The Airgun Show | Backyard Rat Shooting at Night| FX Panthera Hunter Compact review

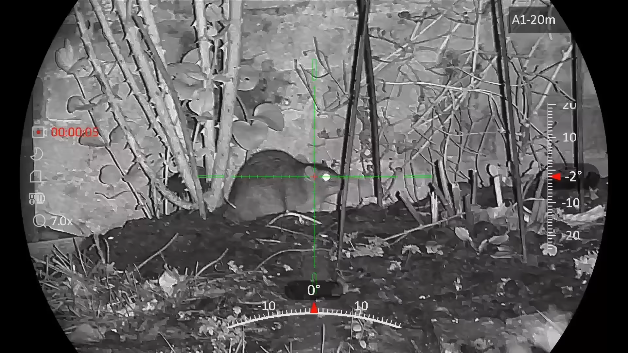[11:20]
another one close to one of the feeders there, but not actually on it. I swear they're eating the compost or something that's in it.
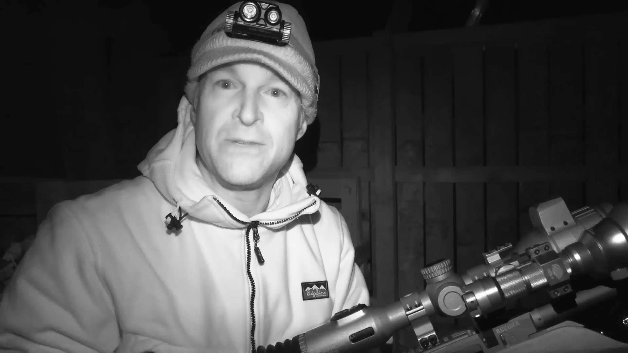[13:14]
The Hikmicro Alpex LRF 4K has performed brilliantly. It's been a pleasure to use it, but also, it's just been really interesting getting to shoot rats around a large garden rather than on the farmyard for a change. So I've got a few rats to pick up now. I'm going to leave you with that quick roundup of the kit that I've been using tonight.